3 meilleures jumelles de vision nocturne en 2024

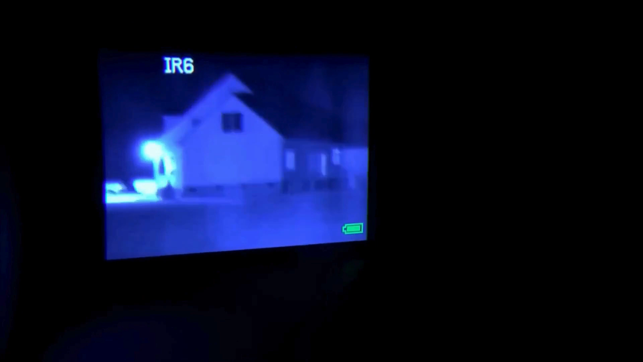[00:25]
Et la vision est aussi nette que de jour, c'est vraiment un gros avantage. Côté utilisation, c'est ultra simple, il y a juste 3 boutons faciles à gérer,
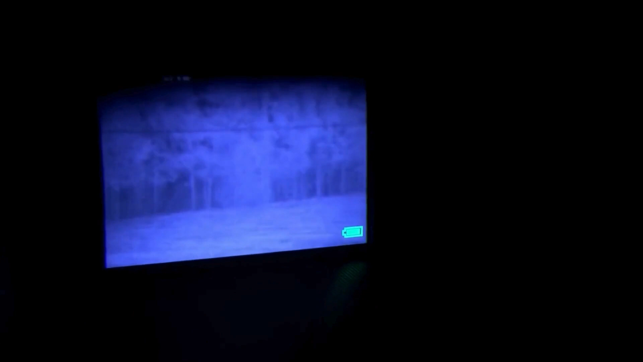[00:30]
donc pas besoin de te prendre la tête pour comprendre comment ça marche. Tu as aussi une petite molette pour régler la mise au point selon ta vue.